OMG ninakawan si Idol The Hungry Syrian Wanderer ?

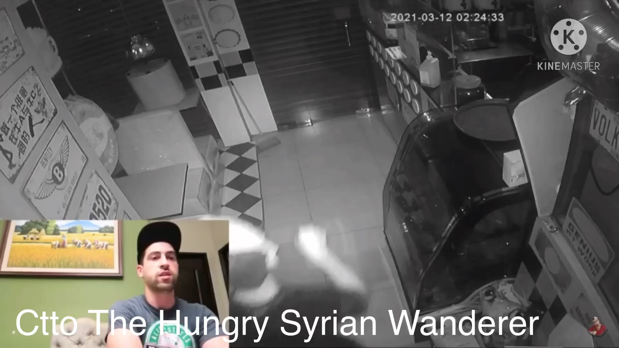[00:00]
now he's standing in front of the counter
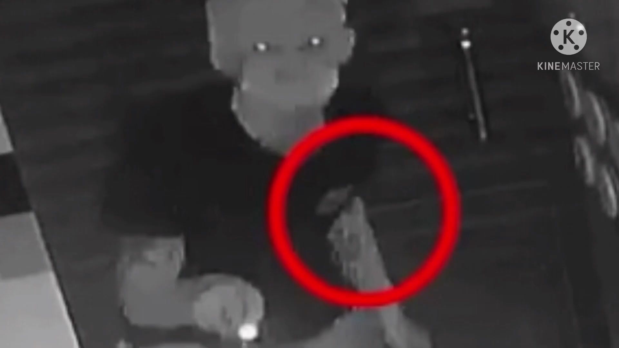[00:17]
he has a flashlight with him so he's trying to figure out where to go he went inside
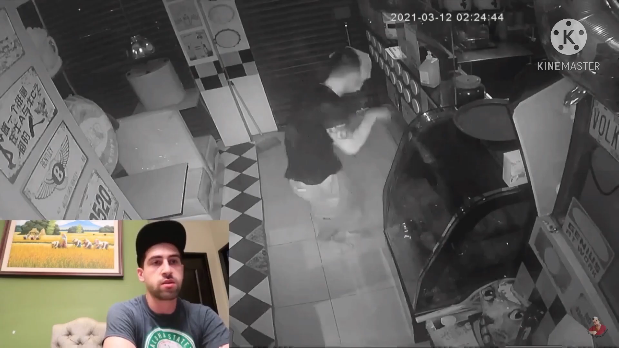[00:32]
he goes inside straight step up on
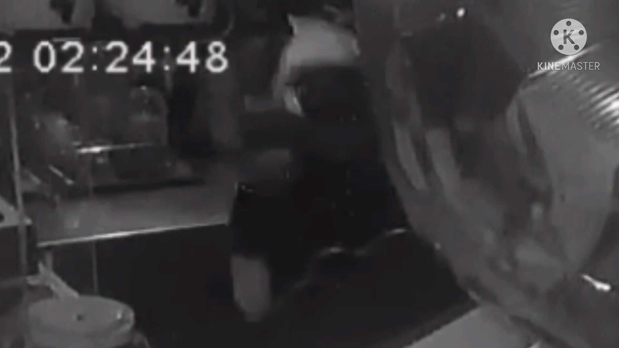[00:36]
the ice machine then twist the cctv cameras at us twisted
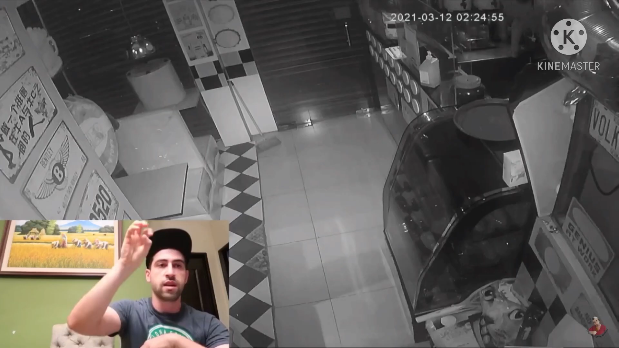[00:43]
ganon so he knows where he's going then he looks around with the flashlight he's trying to look around
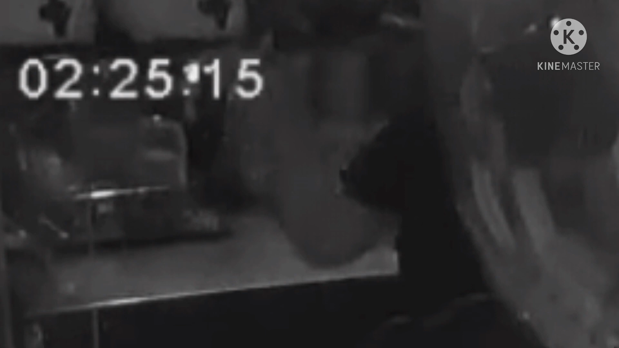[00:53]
he's trying to look around then he goes down he goes down to the cash drawer he's trying to open the cash drawer so he's still trying to figure out what's in there
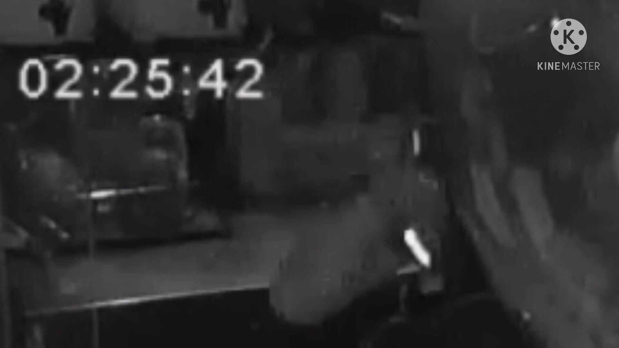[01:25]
so as we can see in the cctv he's acting alone i don't know if somebody is waiting for him outside
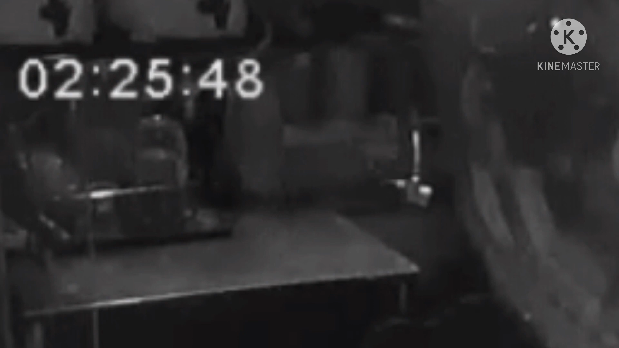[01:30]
but he went inside on his own he could have a watch out outside a watch out guy who's standing outside the window so i guess he got the cell phone here the cell phone of our shop and then he's trying to look around so
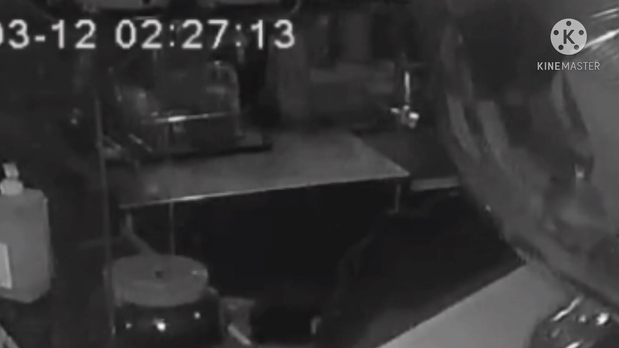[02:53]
okay so he opened the cash drawer now he's trying to get the money out he's trying to get the money out of the cash drawer so okay it's open now now
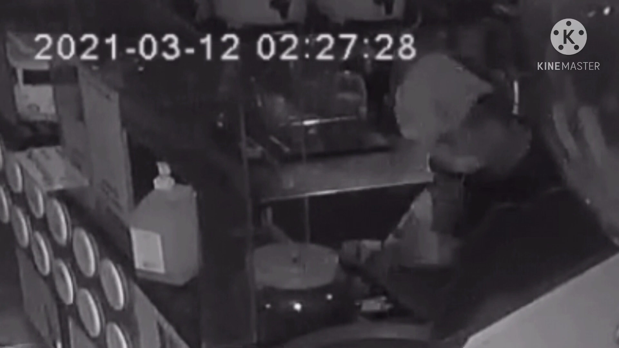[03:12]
he's getting the money out of the cash drawer
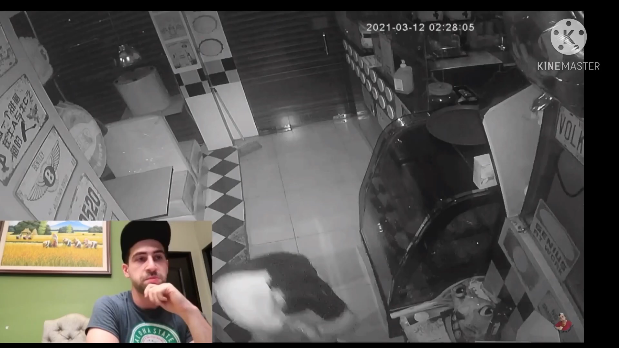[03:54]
i mean he looks like a normal guy he looks like somebody who can work who can make a living no need for stealing no need for for doing such bad thing like that so he twisted the cctv here now this is another angle
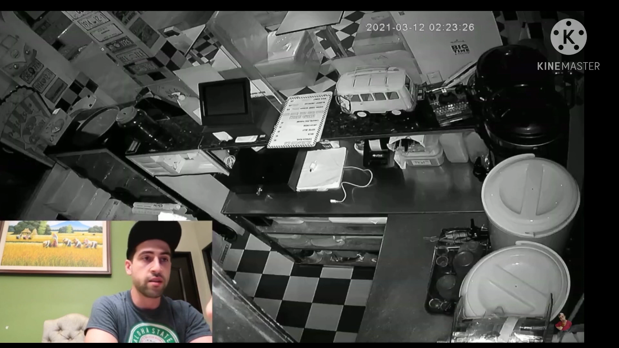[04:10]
inside my bar so inside our counter this the camera when he first entered so we're gonna look when he first entered the shop and then you will see him so he just made his way through you see from okay
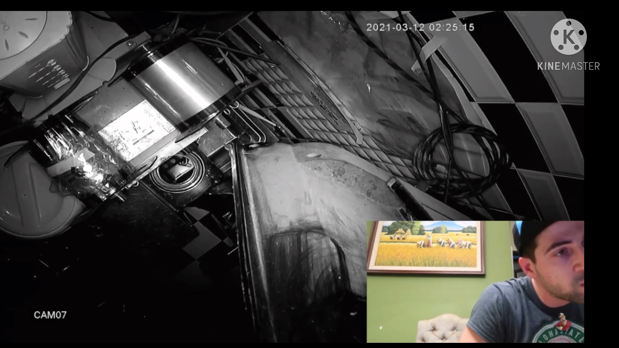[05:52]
so he twisted the cctv at 525 of the video 525
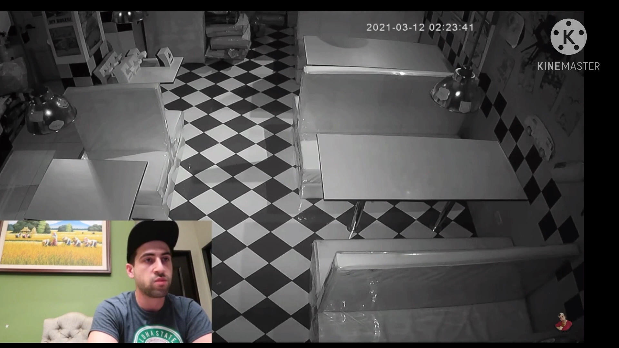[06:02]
so we'll see the other angle when he entered you see his shadow there he already broke in the window then that's his shadow he's gonna go inside the shop so
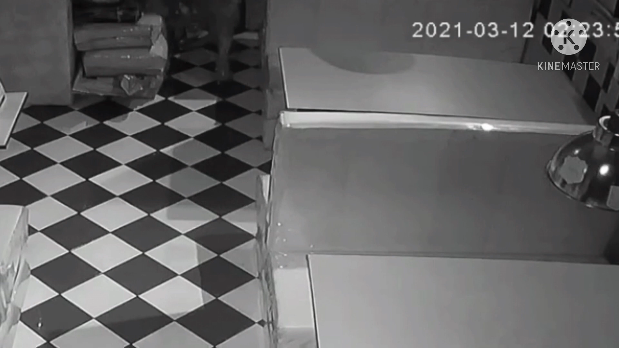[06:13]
he stepped in he's already inside now
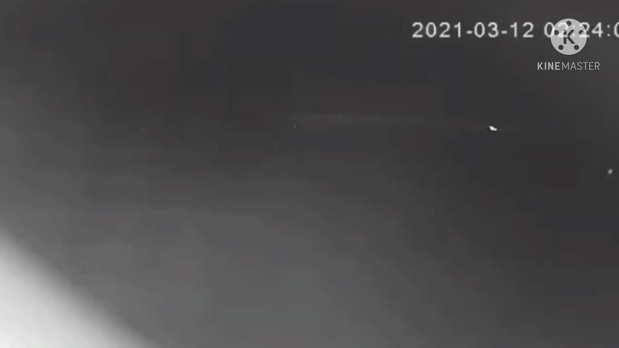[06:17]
he'll
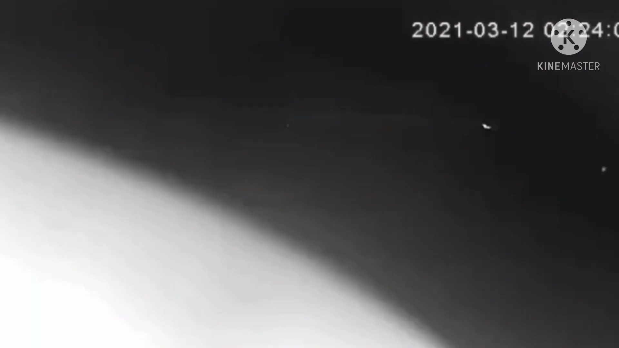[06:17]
walk straight to the camera
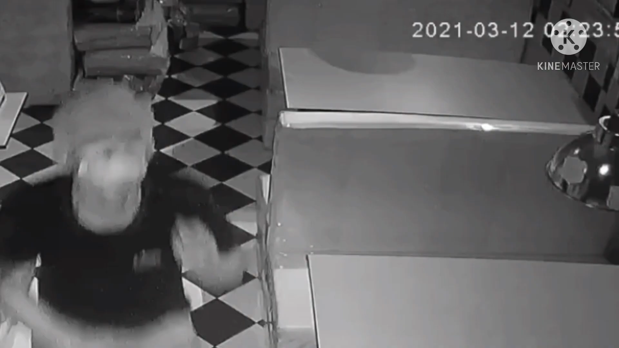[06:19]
where he's gonna turn it upside down see so you don't see anything at 550 same so